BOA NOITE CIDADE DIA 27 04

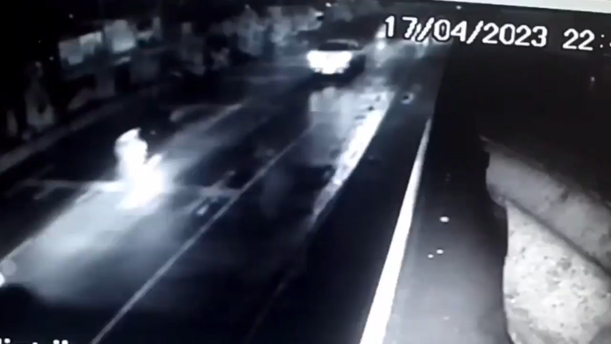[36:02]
Eu quero aquela primeira. Isso, olha aí. Você vê os carros passando ali na velocidade normal, depois vem, logo na sequência, os veículos em alta velocidade. Tudo, olha aí, olha a velocidade dos carros. Tudo indica que eles estavam tirando um racha. Passa primeiramente ali os carros tranquilamente pela via, logo em seguida, dois carros que poderiam estar tirando racha.